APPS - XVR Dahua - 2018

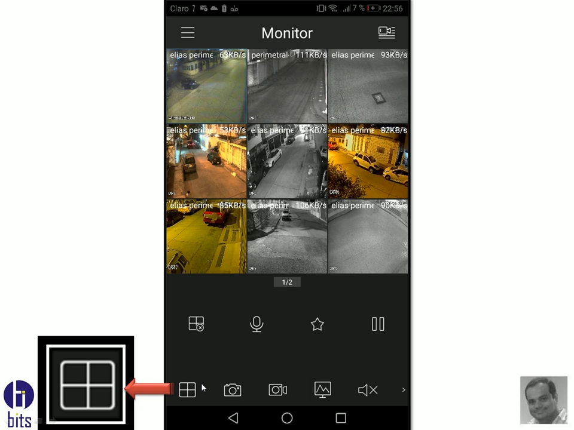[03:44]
En el de aquí, me va a permitir visualizar el número de cámaras. Por ejemplo, yo le estoy comentando que este es un grabador de 16 cámaras. Si yo presiono, me va a decir, me puedo mostrar las cuatro primeras, nueve cámaras o las 16 cámaras.
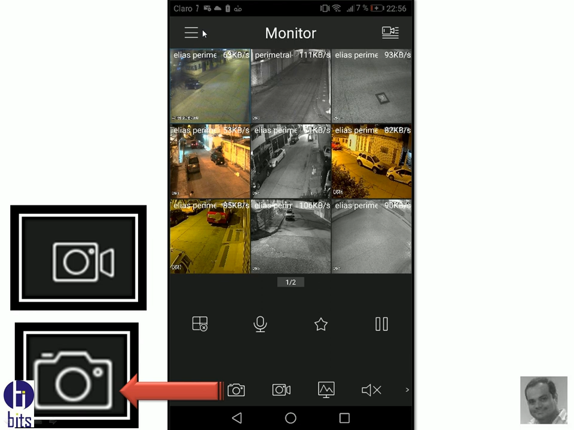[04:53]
Presionas el video y se ejecuta, paras el video y veo en la parte, bueno, aquí me faltó, va en menú, presionas en menú, después ha presionado y te va a archivos locales. Se me comió esa lámina, pero no importa. Yo sé que ustedes son pilas. Presionan aquí, me va a salir archivos locales y te va a salir dentro de archivos locales.